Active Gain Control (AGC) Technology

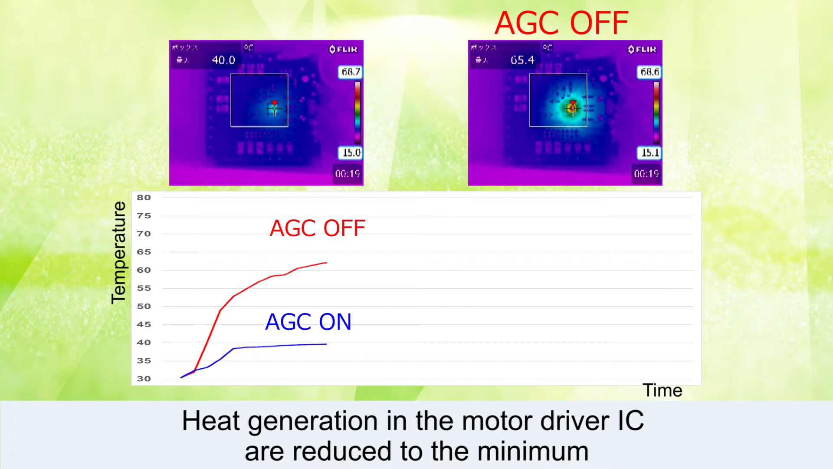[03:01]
Heat generation in the motor driver IC are reduced to the minimum because Active Gain Control optimizes the current consumption of the motor driver during operation.
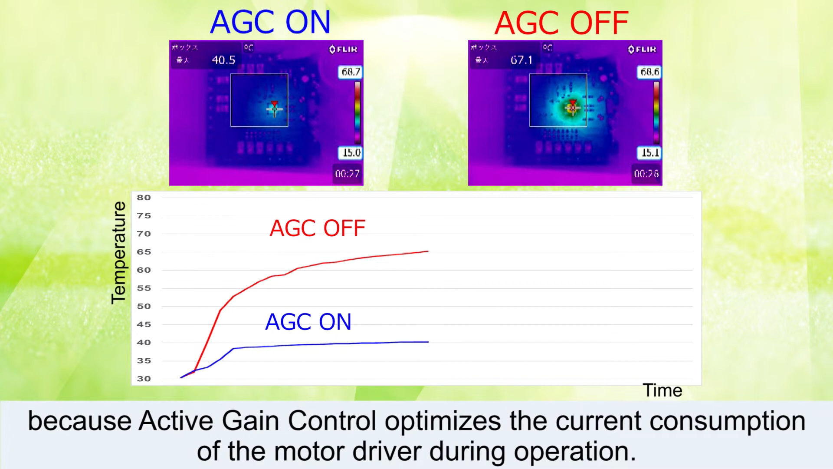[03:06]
The right figure shows the thermal image where Active Gain Control is disabled.
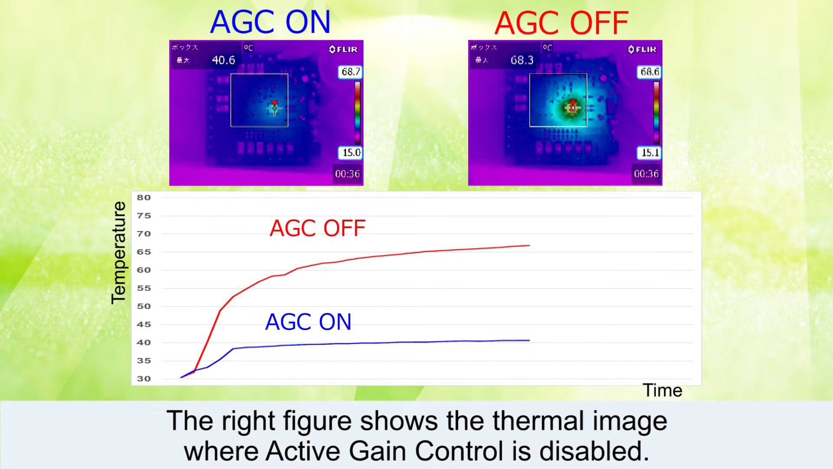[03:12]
You can see the heat generates in the motor driver IC with the lapse of time.
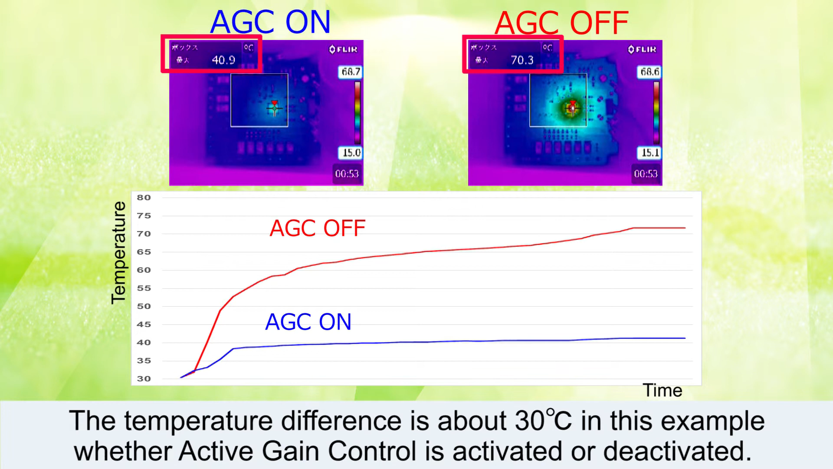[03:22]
The temperature difference is about 30 degrees Celsius in this example, whether Active Gain Control is activated or deactivated.